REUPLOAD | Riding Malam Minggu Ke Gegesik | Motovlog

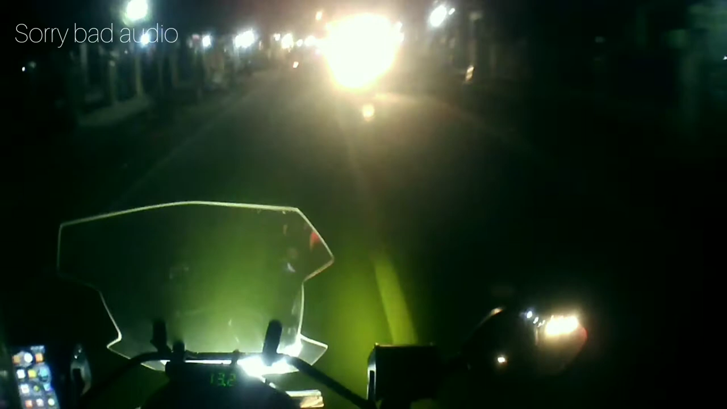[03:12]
kayaknya beda zaman sekarang. Ya yang penting mah ini aja mau jaga jarak, harus ini sampai di rumah. Gitu aja sih. Iya, jangan lupa juga memakai ini, masker. Wajib ya itu pakai masker. Oh, ramai banget guys. Oke, kita ke ini alun-alun.
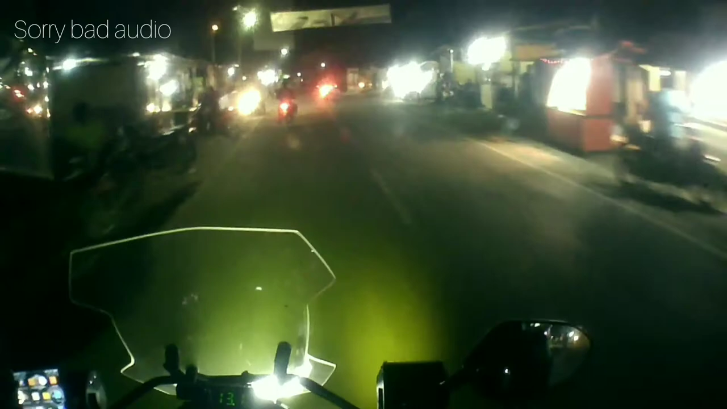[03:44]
Alun-alunnya guys. Kita nungguinnya di sana aja.
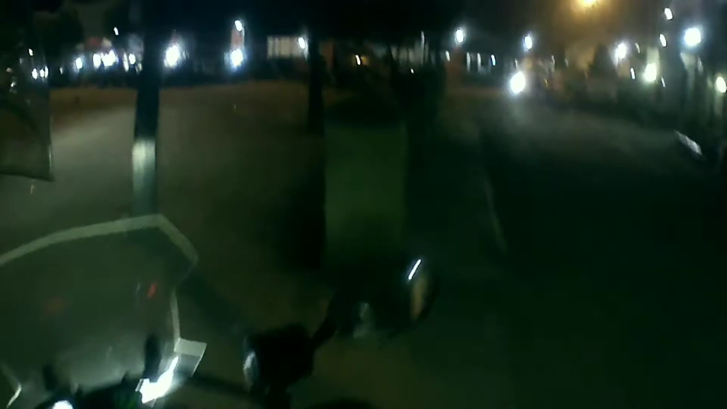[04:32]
Iya, so guys, jangan kemana-mana dulu ya, stop di station terus. Oke, guys, kondisi alun-alun Gresik ya seperti ini.
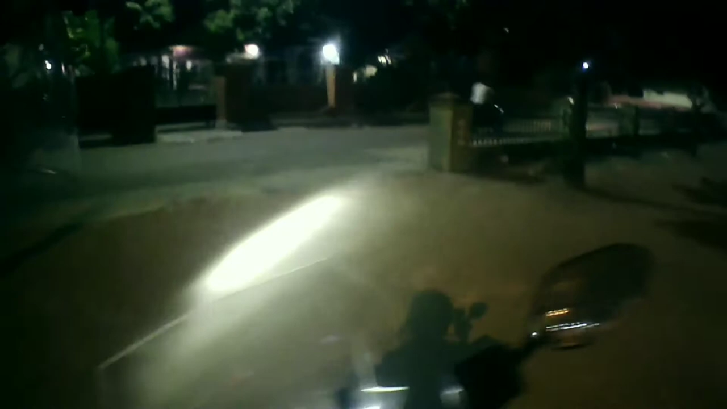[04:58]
Ke mana ya, ke sini aja ya.
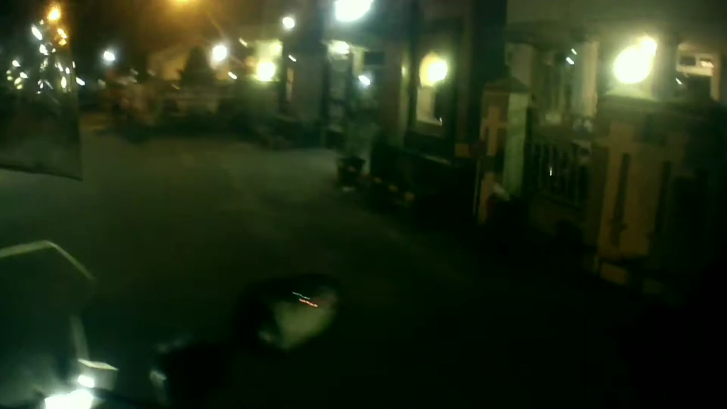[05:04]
Nah, ini Masjid Agungnya nih guys. Tuh sebelah kanan ini. Oke, kita belok kanan.
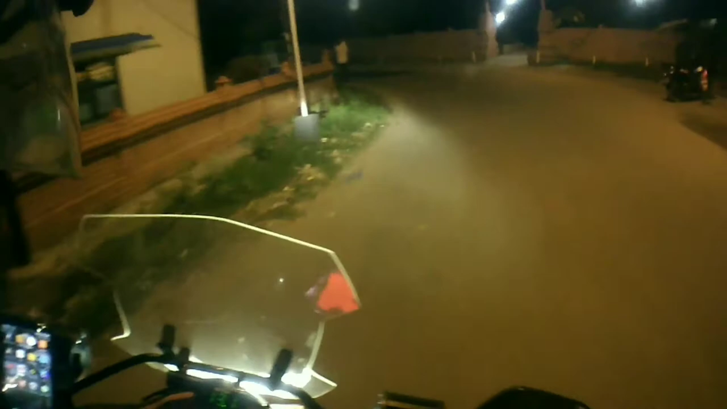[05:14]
Oke. Oh iya, nyalain dulu ini lampu gelap. Biar nggak gelap ya.
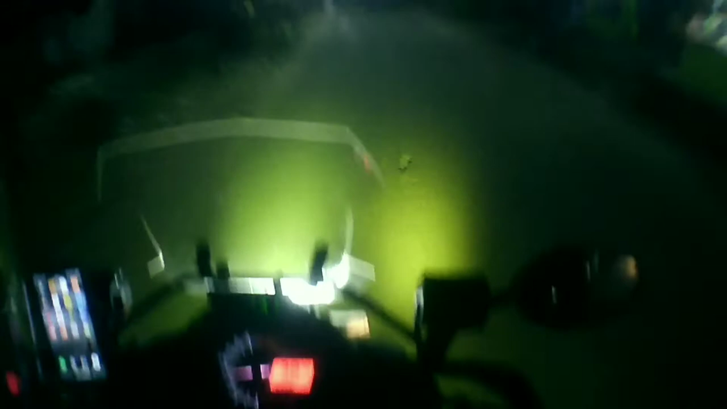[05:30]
Alhamdulillah guys, syutingnya lancar. Katanya sih mau ini pesan lagi barang ke kita.
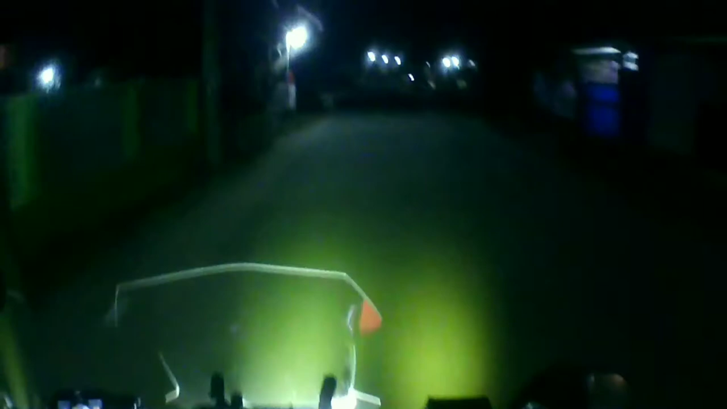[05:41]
Ini kita reading lewat jalur belakang Gresik. Hati-hati nih jalannya, ini masih ada yang berlubang. Oke. Oi.